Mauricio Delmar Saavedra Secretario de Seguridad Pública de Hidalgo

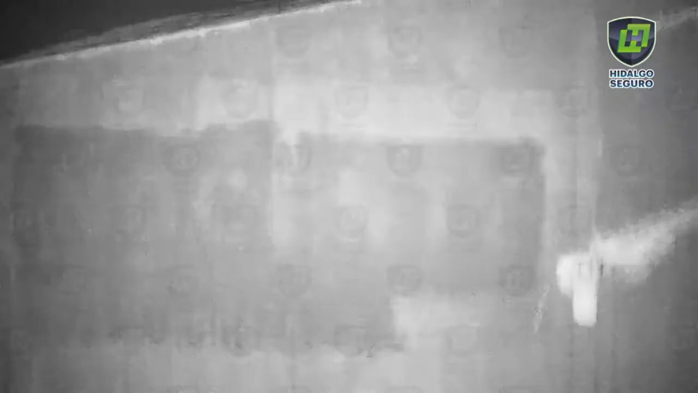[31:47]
fue en el municipio de Mineral de la Reforma que un
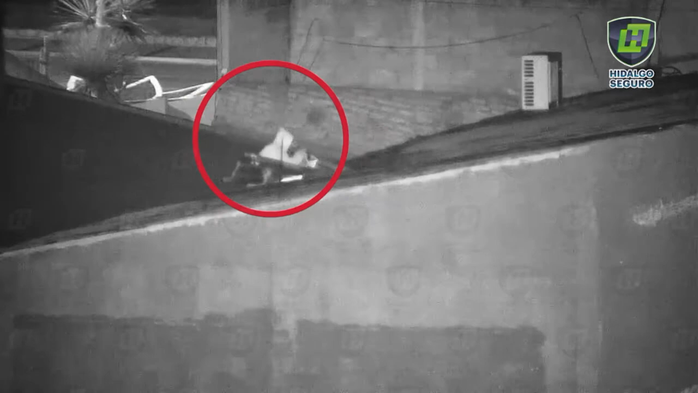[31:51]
operador de las cámaras de videovigilancia de la Estrategia Hidalgo Seguro ubicó a los individuos sobre la azotea de un negocio de empeño quienes al parecer sustraían objetos por
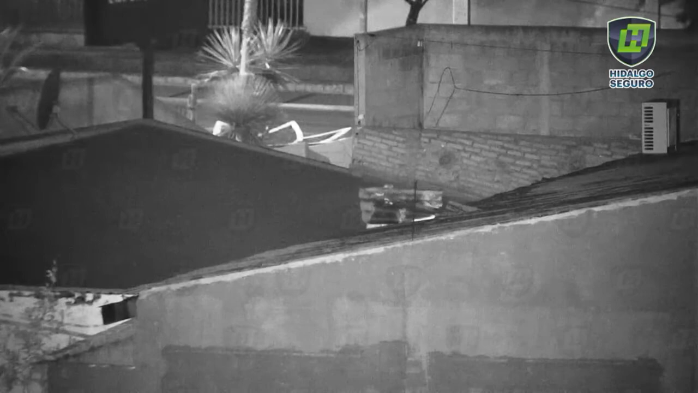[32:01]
medio de un boquete que realizaron en el techado del inmueble
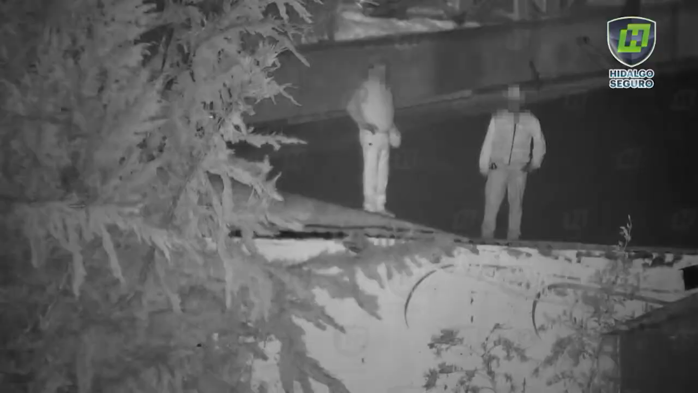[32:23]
al verse sorprendidos por oficiales los sujetos se
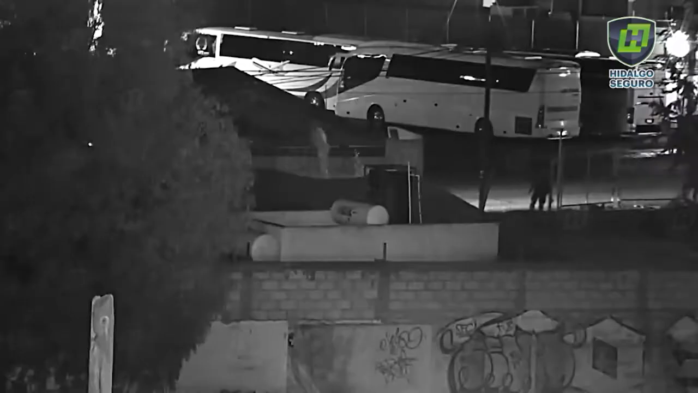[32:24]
dieron a la fuga sin notar que en todo momento estaban vigilados por las cámaras de videovigilancia